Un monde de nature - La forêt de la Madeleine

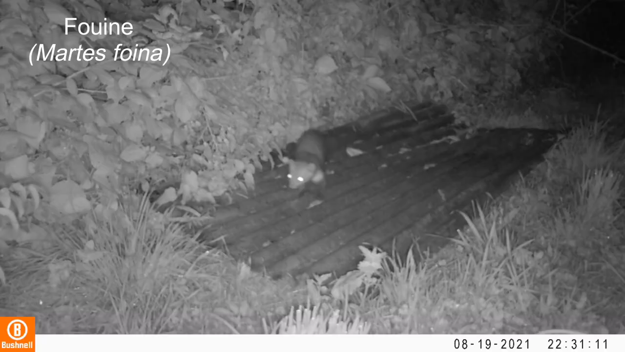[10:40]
pour venir manger les mûres qui s'y trouvent, comme par exemple le muscardin ou les fouines.